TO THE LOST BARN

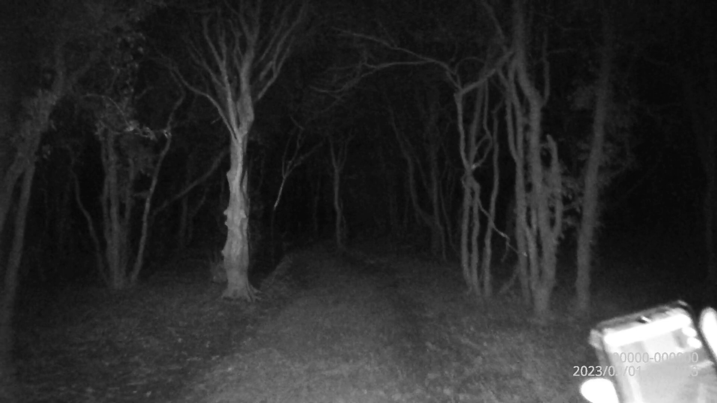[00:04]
Welcome back to Mark and David's adventure. Here he is. It's Mark and Diddy's Explores. Right. The Secret Woods. Looking for a secret shed. So this video will probably go for members only. The reason I'm doing that is the main video will be recorded on this, folks, on that. So we're using Google Maps right now.
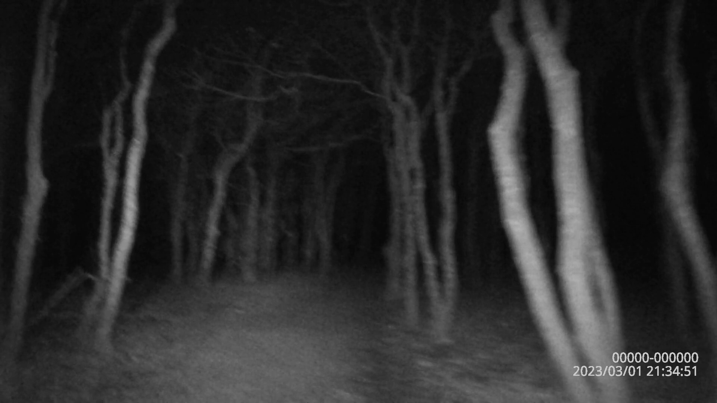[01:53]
because I'm going to mic David up when we get a bit closer, isn't it, Dave? Yeah. So look, we've travelled quite a bit way already, look. Yeah. You know, so we're on the right place. So it's all good. So I do have the drone with me as well, so I am going to get some aerial perspective of this a bit later.
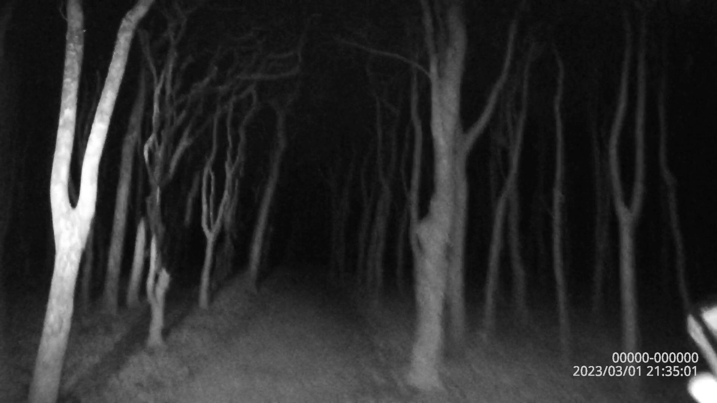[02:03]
But yeah, the way to the secret hut, I think we'll call this one. Yeah. So I'm actually recording in night vision, infrared 1080p. Look at that. Look, like a skull. It does. So you see them lights over there, yeah, as well, look. It does. Oh, that tree looks like it does. It's a natural phenomena, isn't, yeah, it? Bloody amazing, that. Is that an omen of what we've got to come?
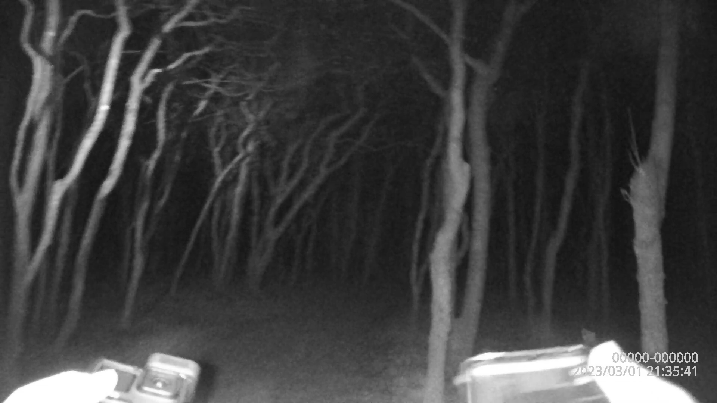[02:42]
Some looks like a horror film, but something's going to come out and blow into his brain. Kind of does look that way, doesn't it? Right, I'm going to turn my light up a bit. Mind you, I do have other torches, folks, so, you know, all is good. All is good. These trees look spooky, don't they? Yeah. I'm doing something different. I'm not walking. I've got the boot with the stick hanging from my backpack. Let's have a look. See it there, folks? He's armed and dangerous. Oh, yeah. Right.
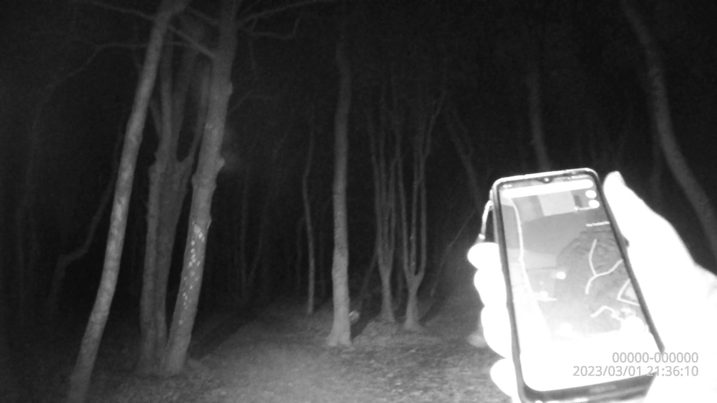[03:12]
According to the map, it's straight on this way, Dave. Yeah. Or is it that way? I think it's probably that way, isn't it? Yeah. We're on the right path anyway, look.
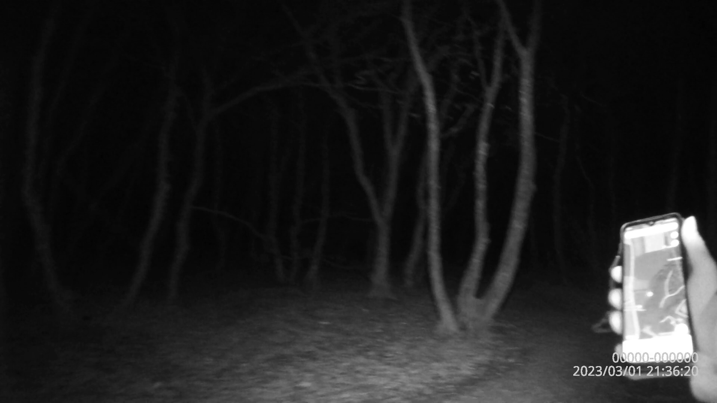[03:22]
You're not going wrong, so we can't go wrong with Google Maps. Caribbean, you gave me wall back. Oh yeah, good stuff. Bag, good stuff. Do you know, I think we fucked up. Yeah. I think we fucked up. Hang on. We'll keep going for a minute, it's alright. We've got to be up the top part anyway, so, you know, all is good. All is good. Like true farmers here, folks, we've got our wellies on. Right, we've got to go this way, mate.
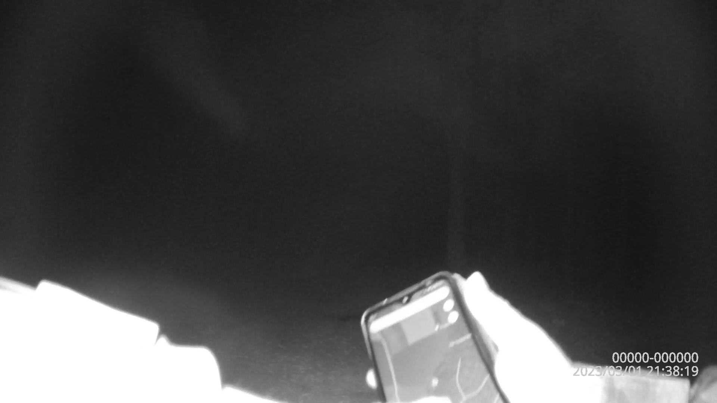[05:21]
Oh, I've got a fart brewing. I can't push it out. Fucking hell. It's pretty chilly, folks. Last couple of nights here in Cornwall, it was down to 0 degrees. Bit chilly. Right, so look, we've got to be a bit careful. Look at the top of the screen there, look, it's a farm.
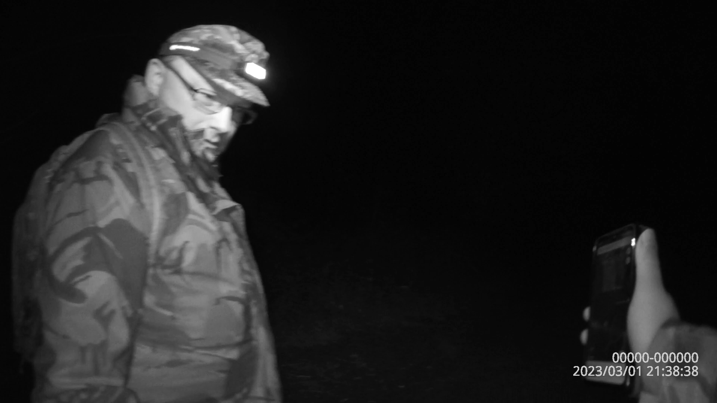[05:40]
Oh, yeah. But I think we'll be okay, though. As long as we don't go blurting lights out all over the place, it should be all right. Bit of water there. Huh? Can you smell pee at Fox's pee? Oh, it might be, yeah. I've seen the light over there then.
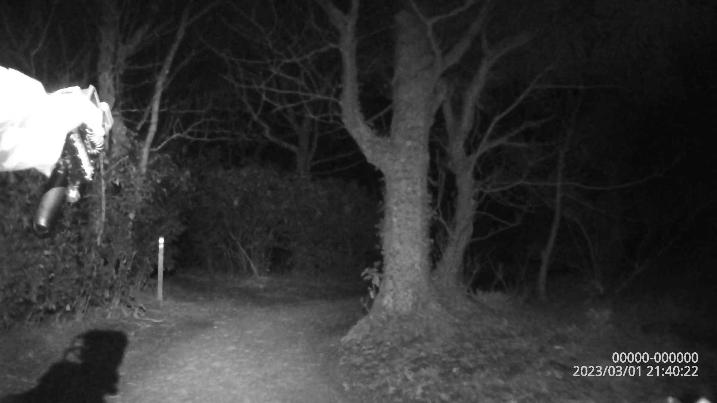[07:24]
oh, we need to go left here, look. Oh, smell that. Smell that. Yeah. Piss, isn't it, or something? Yeah. Oh, fucking hell. Fox is a bad one. Yeah, something.
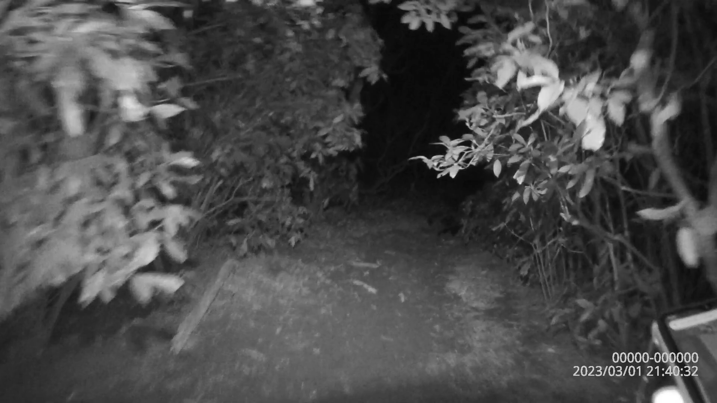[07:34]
It's spooky, yeah. It's a bit, mate. But don't worry. An ear. An ear? What? An ear full of... Bit of stump there. Yeah. See it? Yeah. Yeah. Right, so... As a crow flies, Dave, is that right over there? Right. Less than 100 metres away. Yeah. Yeah, yeah.
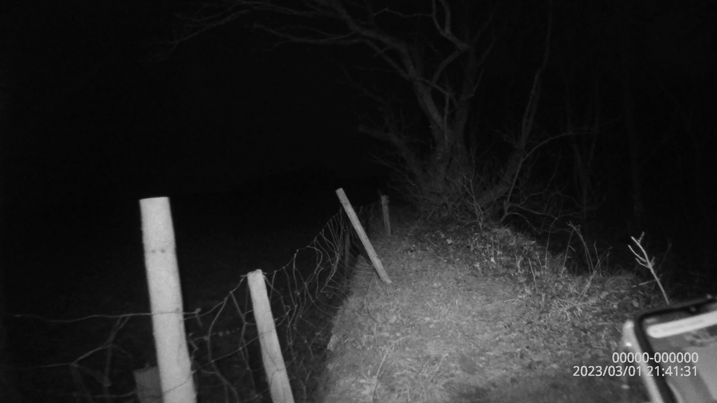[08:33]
Yeah, I know, but where we need to be is just over there. Yeah. So that looks a bit awkward. Yeah. So I think we go down there a bit more, yeah? This is the
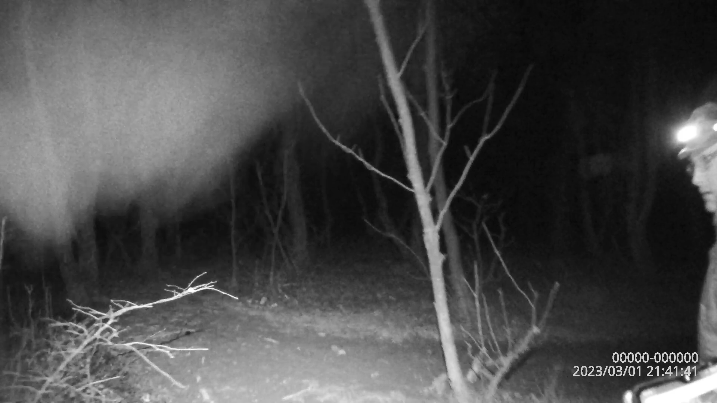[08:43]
best thing I've scoped that I've done down a bit. Yeah. Well, if this is a good one, mate, then we will definitely bring them. Right, so it's straight along here now. Oh, shit.
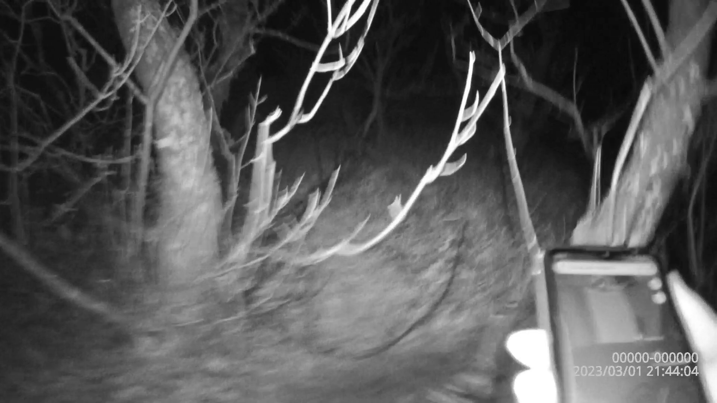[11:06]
So, ah, look, can we climb over that edge there, look? Yeah, I think we should. Might have to crouch down a bit.
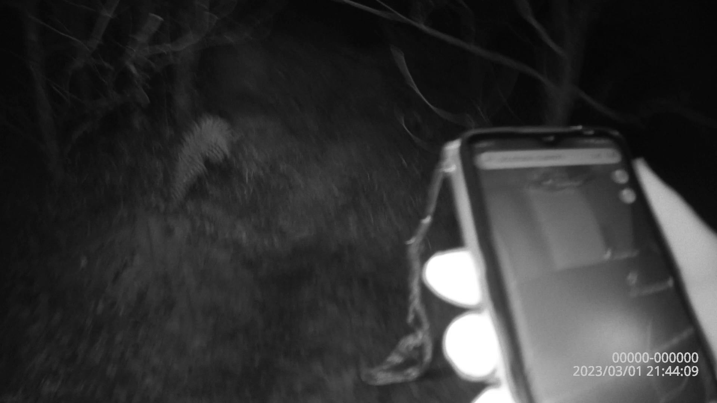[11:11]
It looks awkward, mate. It's fucking awkward. Should we just go up a bit higher? Because look, it looks like people have been getting over there, doesn't it? Yeah. Should we just go up there a bit more a minute? Yeah. Oops.
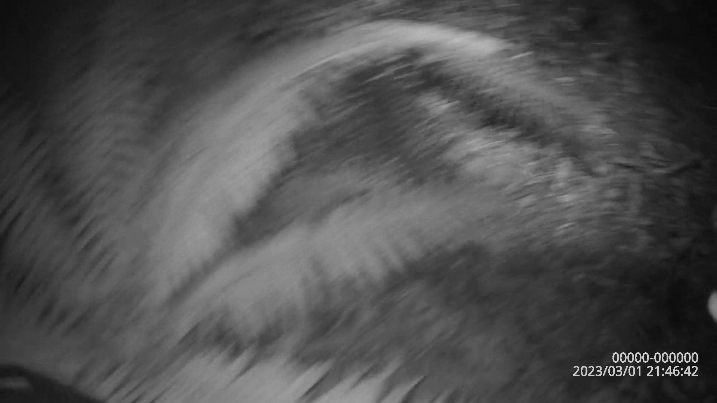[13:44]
There's the gate bit there. This looks a bit awkward, Dave.
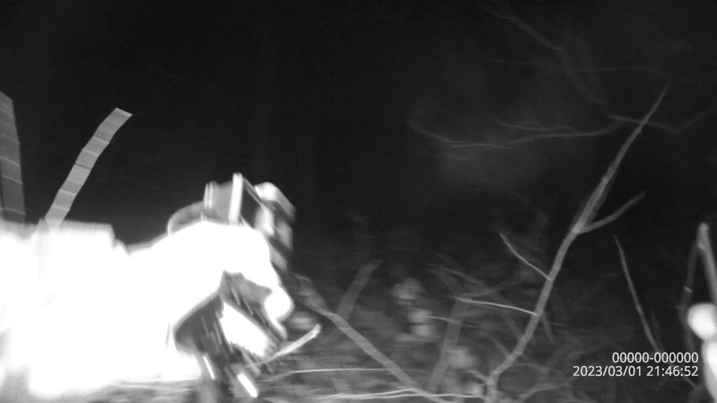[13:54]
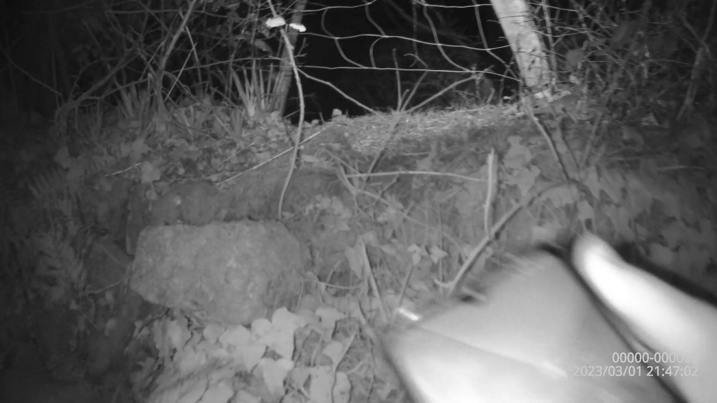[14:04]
Lots of style here, Dave, look.
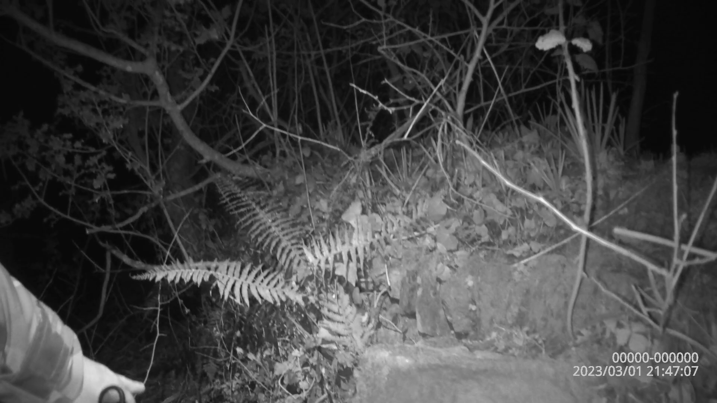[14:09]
Let's see them. Right, so we need to get over there. But this is the best way. There's a bog over there, though.
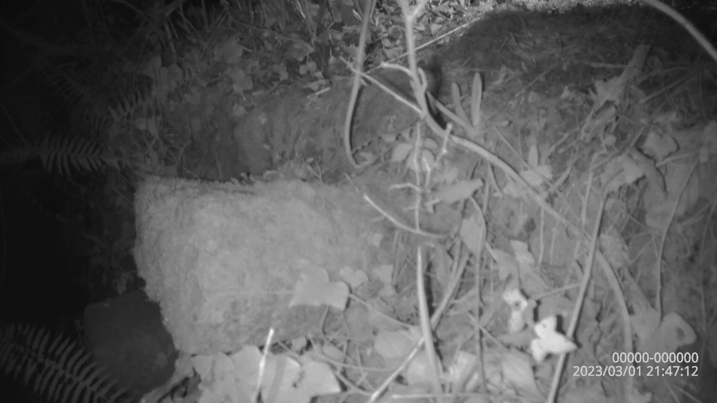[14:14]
Yeah. There's a bog just the other side of this. Oh, yeah. What do you reckon? Where's the actual building there? Well, if you look at Google Maps a minute,